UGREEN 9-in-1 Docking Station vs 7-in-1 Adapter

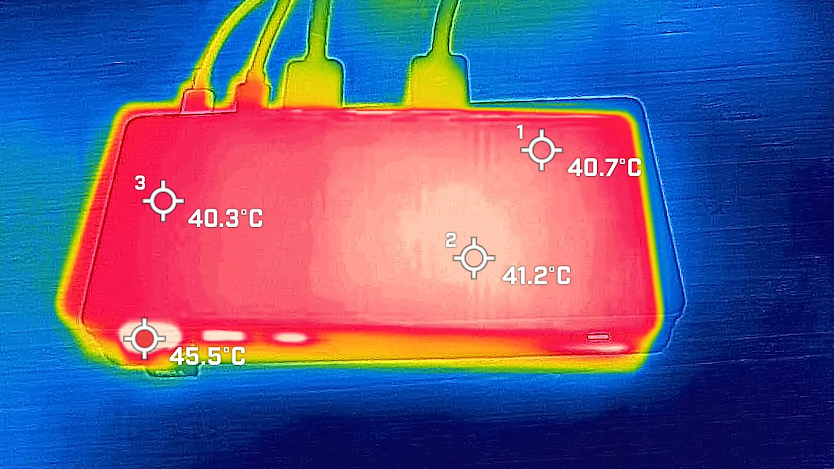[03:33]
the docking station has been running for just about over 45 minutes I'm having it connected to two external monitors and see it's probably averaging around about 40 to 41 degrees Celsius on top surface area which is not that bad at all and of course the USB type a that being
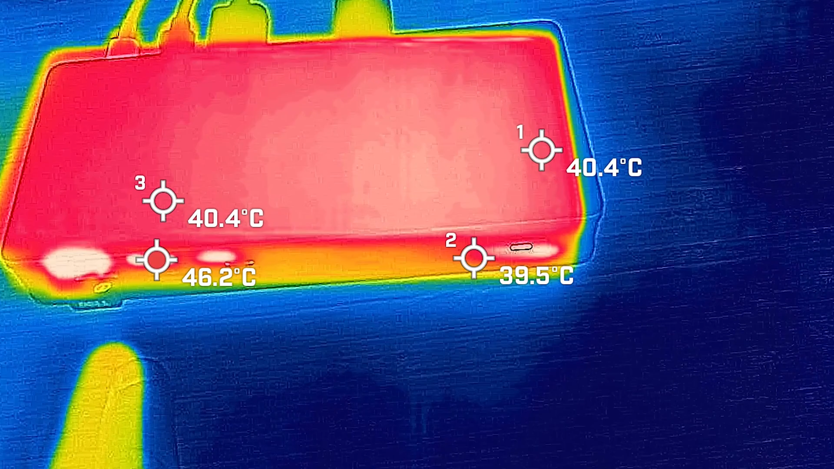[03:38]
dongle usually is much more hotter now just looking on the
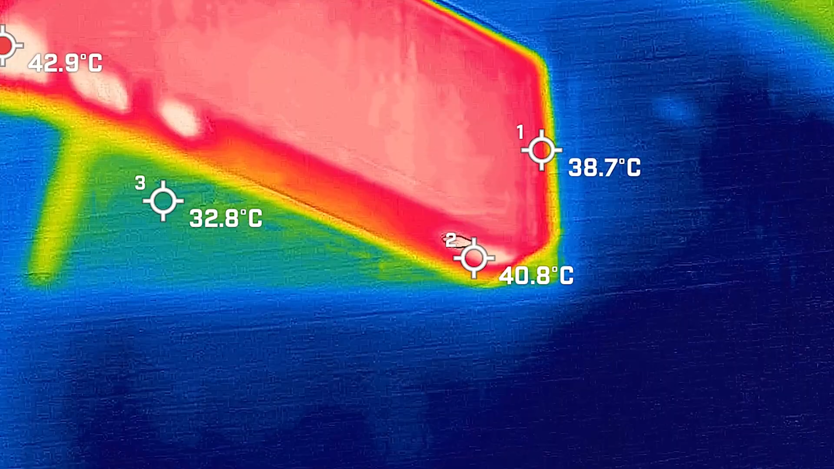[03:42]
bottom side of this
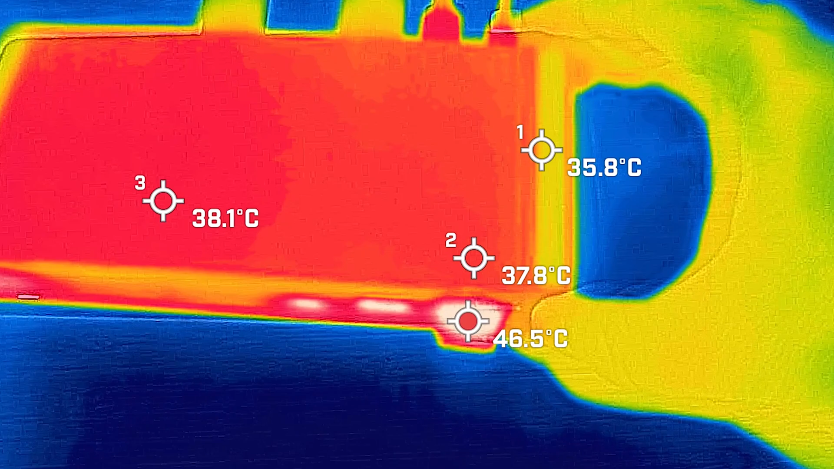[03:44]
you're looking at just a little bit more better around about 38 degrees
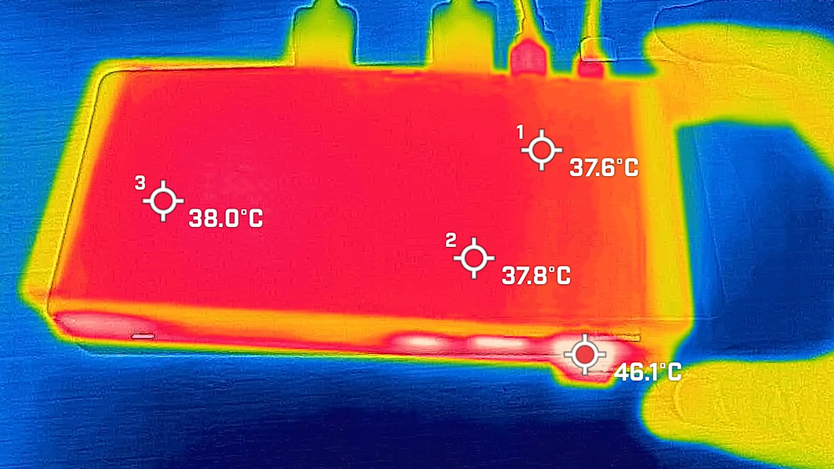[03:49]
Celsius and of course let's look at the
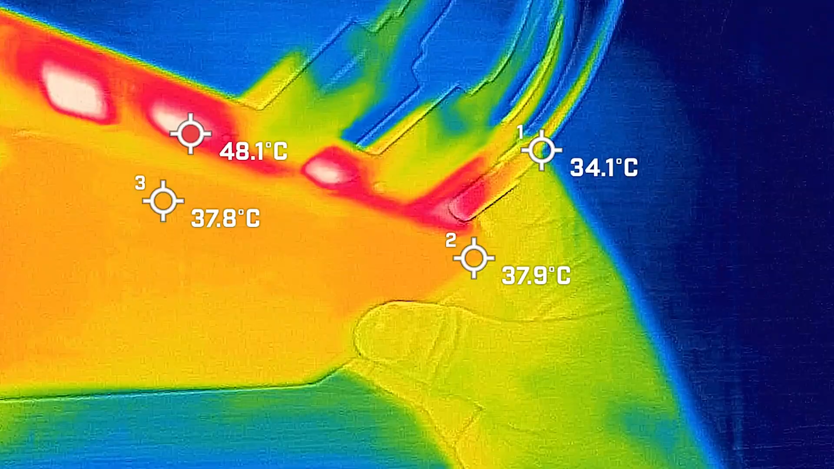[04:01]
looking from the side here again right about 40 to